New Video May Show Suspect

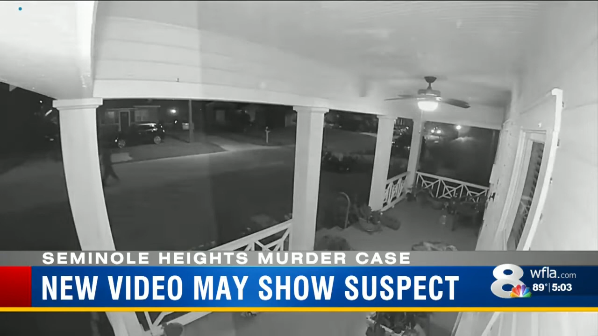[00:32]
The man yelling out noises while walking could be the accused Seminole Heights serial killer. It's hard to tell exactly what he's saying or who he could be talking to. He talks to himself. He and other people had said the same thing. Karen Clay's home surveillance camera captured this footage. We heard him go, ha, ha, ha, and walked right.